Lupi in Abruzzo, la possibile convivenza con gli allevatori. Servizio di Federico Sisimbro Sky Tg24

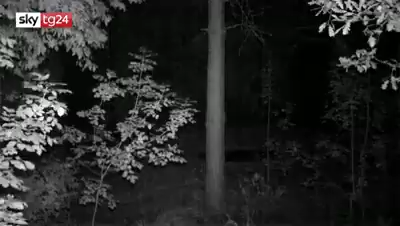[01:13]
Queste immagini invece sono state girate con la fototrappola, un dispositivo digitale che si attiva automaticamente al passaggio degli animali.
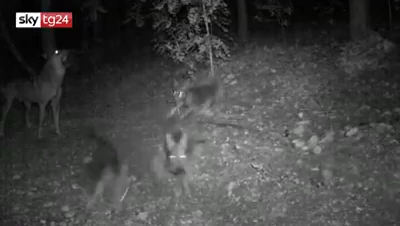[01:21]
La convivenza è possibile perché abbiamo quegli strumenti in grado di garantirla, come le misure di prevenzione,